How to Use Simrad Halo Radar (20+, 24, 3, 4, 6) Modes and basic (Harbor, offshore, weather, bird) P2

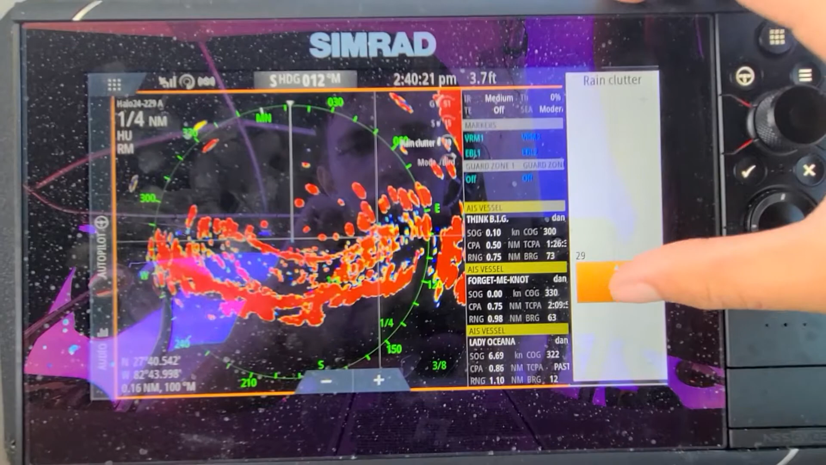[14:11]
Then let's increase. Let's decrease this.
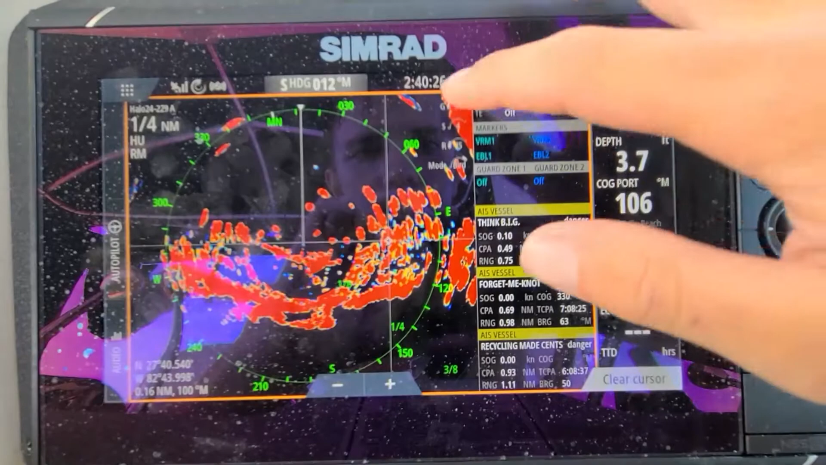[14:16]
And then bird.
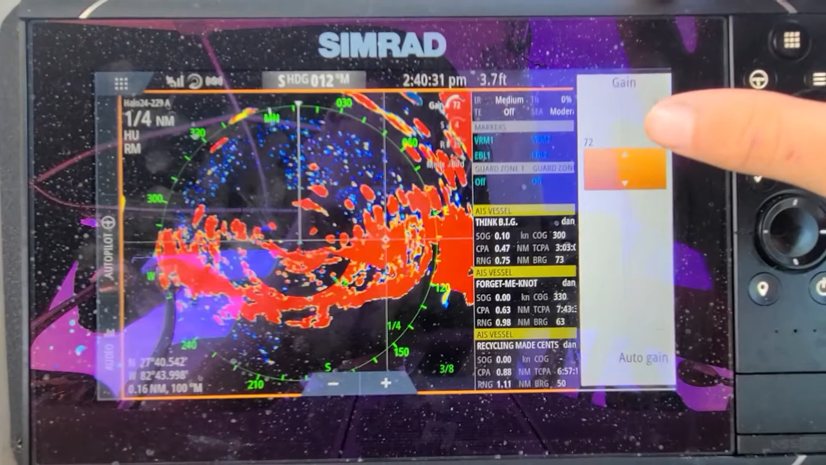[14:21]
There's the bird right there. It has a little bit of yellow. And a little bit of darkness in it. Just because I have the. Gain all the way up so much.
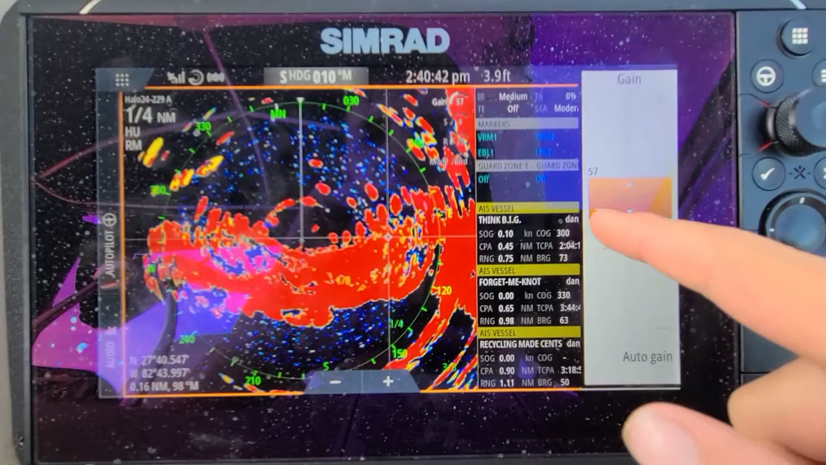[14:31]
But if I decrease this list. A little bit. You'll be able to see it a little bit better. There's the bird. Right there in the yellow. It dove down in the water. And then.
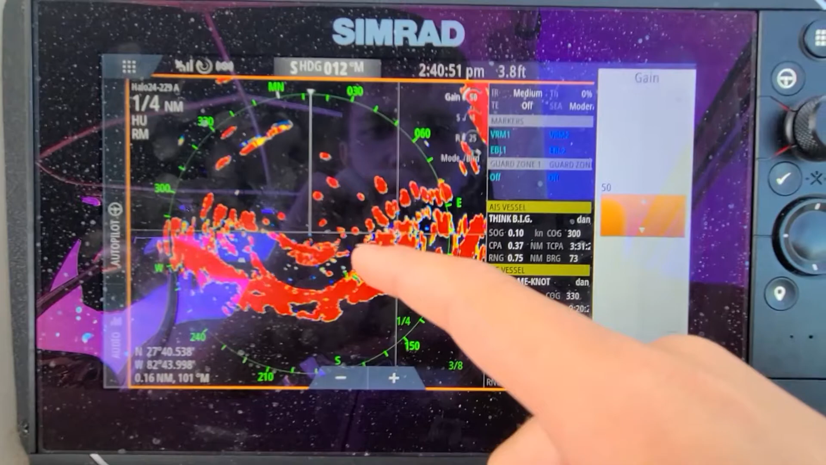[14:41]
Sitting there. Looks like. So. Typically. You can see it. There's little yellow marks on your screen guys. For birds. So just keep an eye out for that. And also guys.
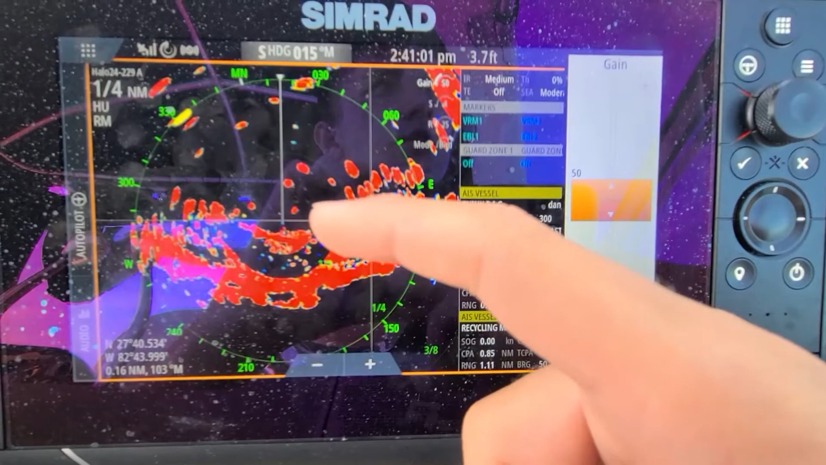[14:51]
The best way to do it. Is to sit at your dock. And play with the screen. Like I'm doing right now. Different places. It affects it differently. When I was offshore the other day. I had it set to 65.
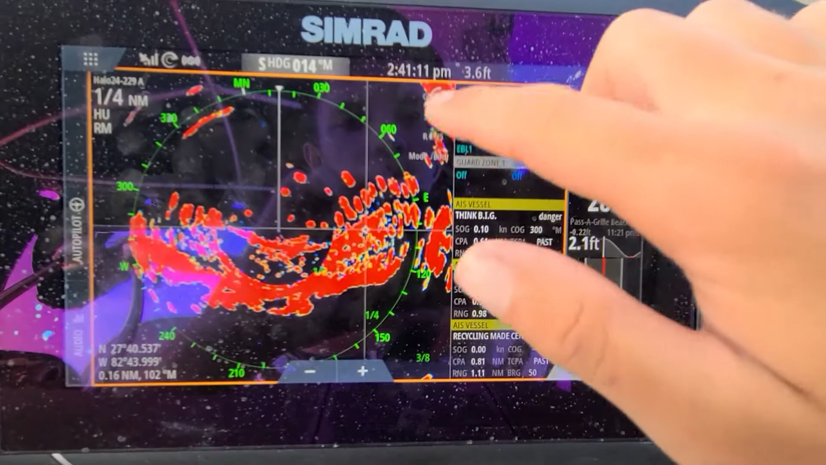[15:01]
And I had my clutter at. 33.
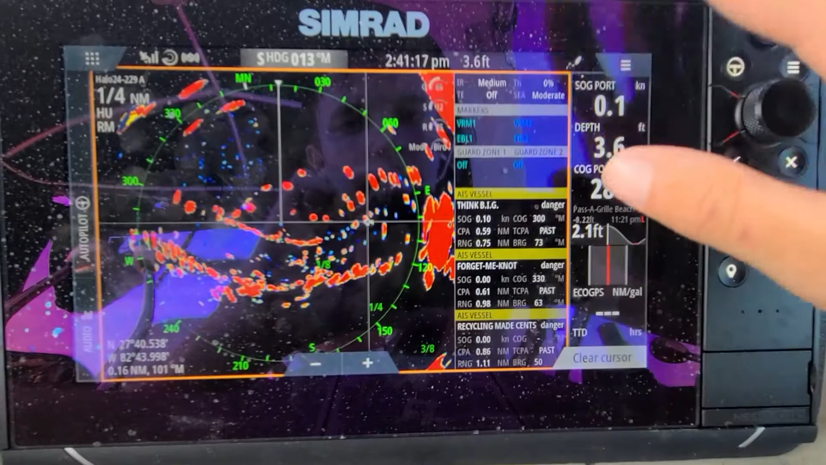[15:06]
And then my rain. All the way down to zero. And I was able to see pretty well. The birds.
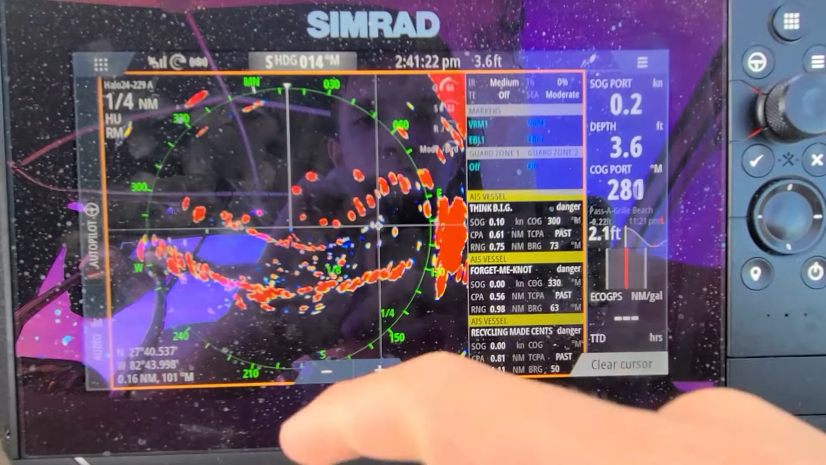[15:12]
And they were appearing as little. Little yellow marked. The different areas. That's going to be affected. Also believe. Because of the beam of the radar. So keep that into consideration. When you guys are. Running out.